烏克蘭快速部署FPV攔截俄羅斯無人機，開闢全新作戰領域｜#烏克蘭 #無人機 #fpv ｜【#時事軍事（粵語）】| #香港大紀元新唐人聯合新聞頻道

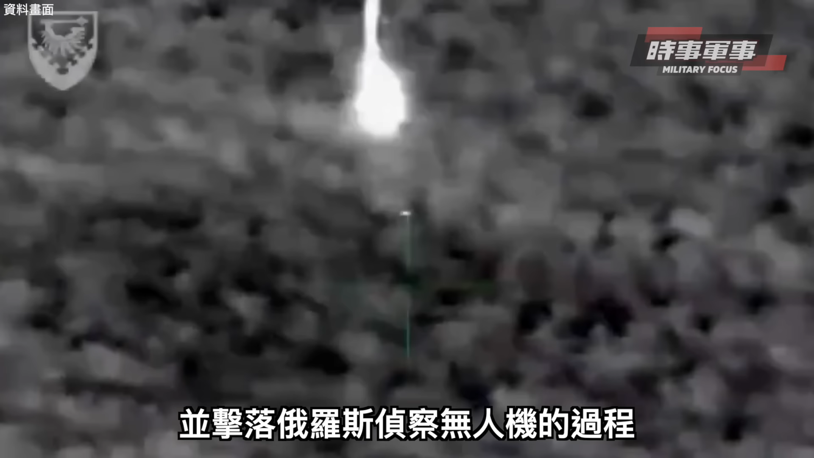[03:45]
追逐並擊落俄羅斯偵察無人機的過程包括Sella和Orland-10等中短程偵察無人機Or